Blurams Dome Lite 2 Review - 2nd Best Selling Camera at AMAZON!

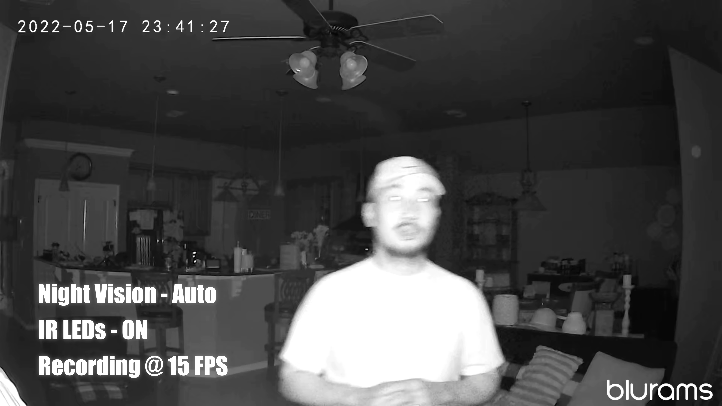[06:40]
And this is the weather quality for the Blue Ram's Dome Light 2 at night. And this is what it looks like when I'm
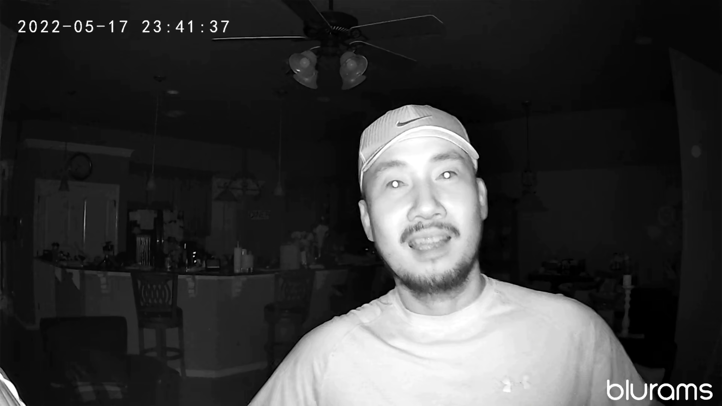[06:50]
about 20 feet away from the camera.